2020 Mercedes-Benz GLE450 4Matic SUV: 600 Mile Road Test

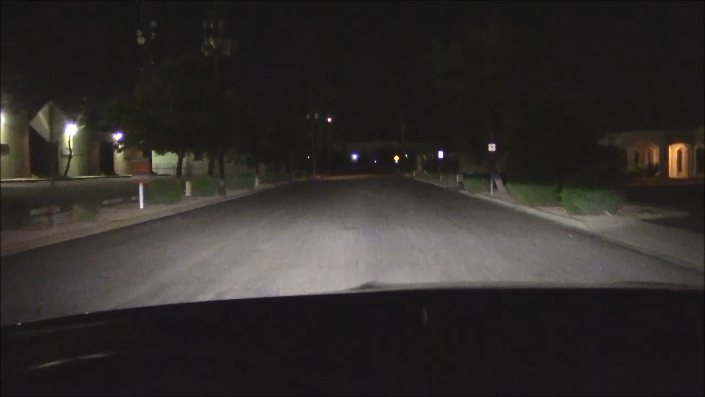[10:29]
I think for the price tag on this car, we should expect swivel headlights that turn with the steering wheel. I think they're turning with the wheel. Not as radically as others I've driven.
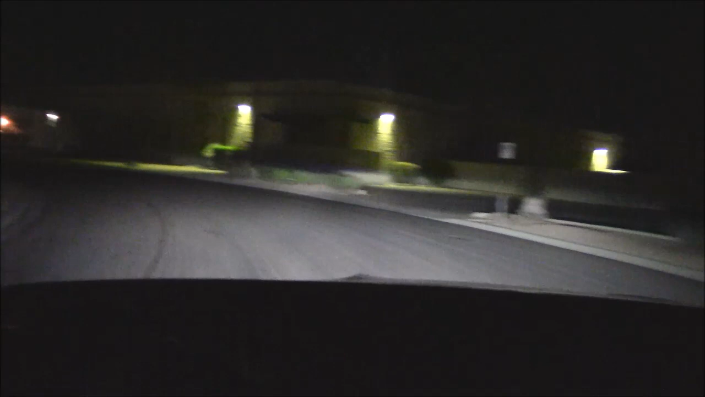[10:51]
Honestly, I can't tell if they're turning with the wheel or not. I'll have to take it on a curved road. See what happens.
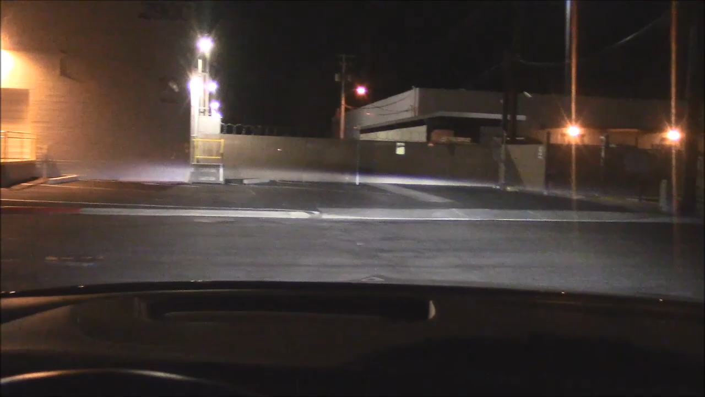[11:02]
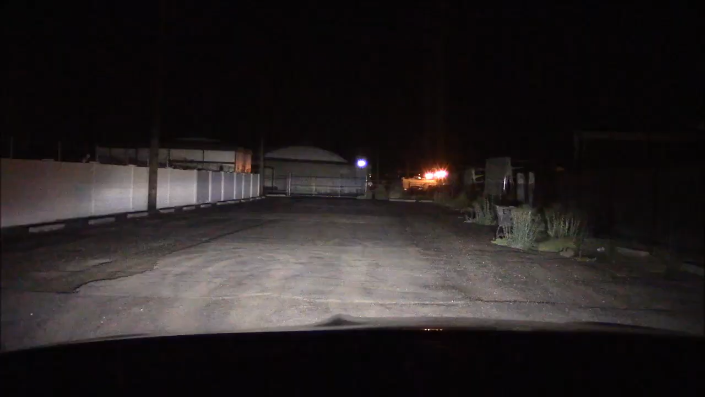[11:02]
Here we have the high beams on the building 300 feet away. Plenty of light here. Good height. Good wide spread. Lights up the whole countryside. Go to low beam. Goes out around 275 feet. More than adequate for city driving or backcountry roads.
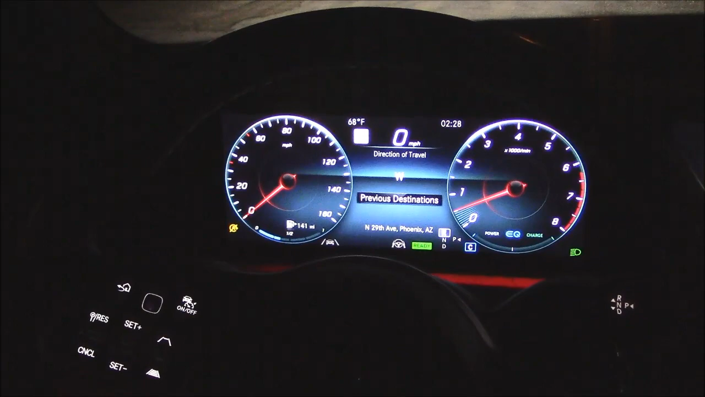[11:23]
Here's what the cabin looks like in the dark, in case you're curious.
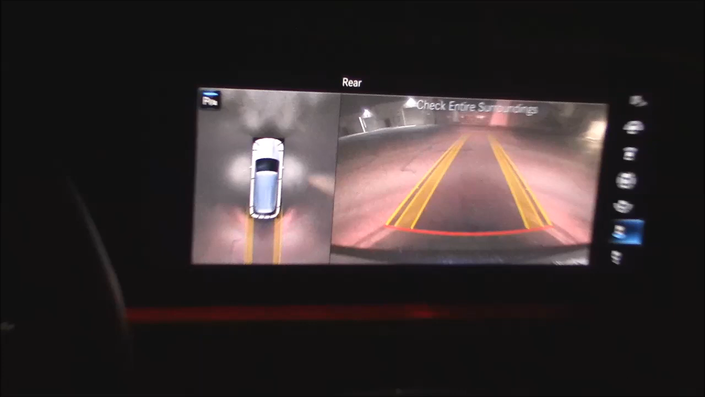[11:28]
Got the disco lights running along the edge.
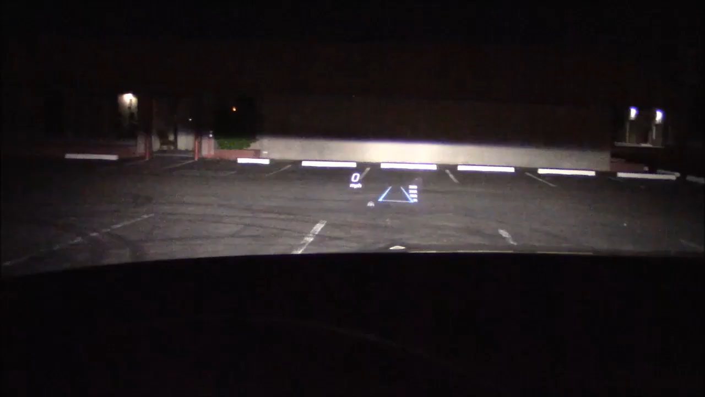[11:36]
Here's what the heads-up display looks like in the dark.
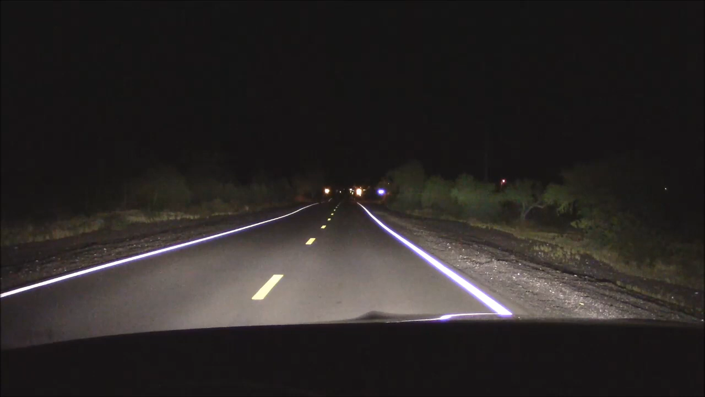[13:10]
That's about 1 mile away. The only negative side, if you're driving in the low beams and going into dips, the headlights have a way of disappearing after around 50 or 60 feet. So on backcountry roads, you'll have to keep the brights on, like so. The question we had earlier, are these headlights swiveling with the steering wheel as it turns?